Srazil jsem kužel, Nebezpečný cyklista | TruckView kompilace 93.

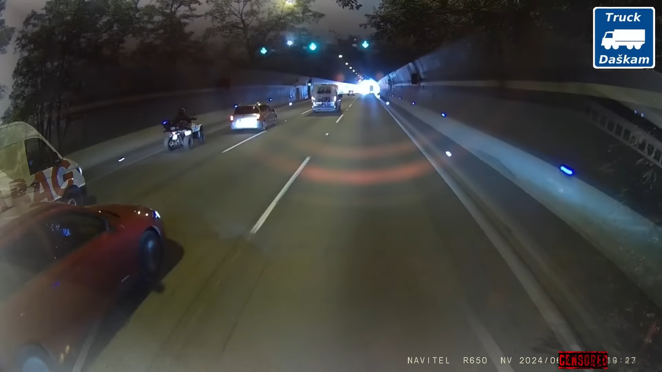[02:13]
Já přijde sám a dá právě blinker a odbočí, no jasně, ty vole. Ty je prostě mrtka.